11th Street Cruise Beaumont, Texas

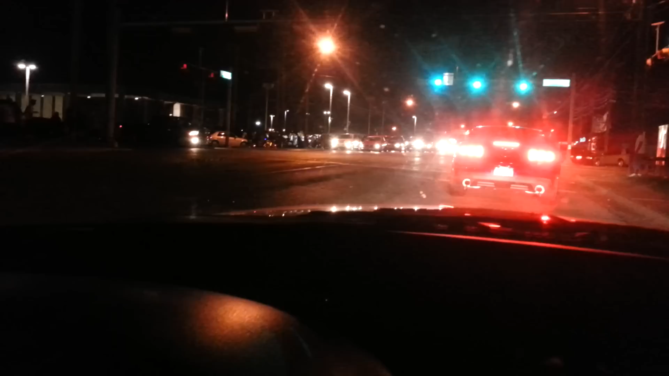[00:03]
All I can see is the headlights. I can't see crap. Police are fixing to get them. They can't do that? No, that's hydraulics.